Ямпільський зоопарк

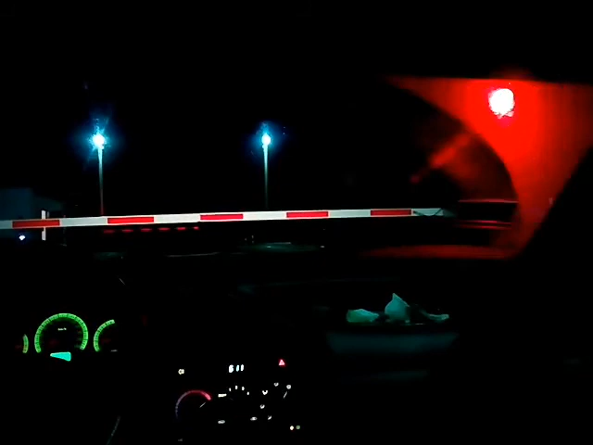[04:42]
а видишь, уже передний фонарь светодиодный, ничего себе, а раньше на керосине было, и шо он, нас пропускает, нет, не понял,